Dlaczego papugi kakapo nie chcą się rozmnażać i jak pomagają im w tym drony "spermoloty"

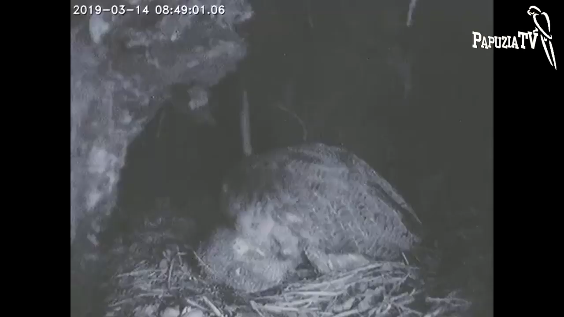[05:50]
Dzięki kamerom i czujnikom pracownicy wiedzą, kiedy samicy nie ma w gnieździe i mogą wtedy,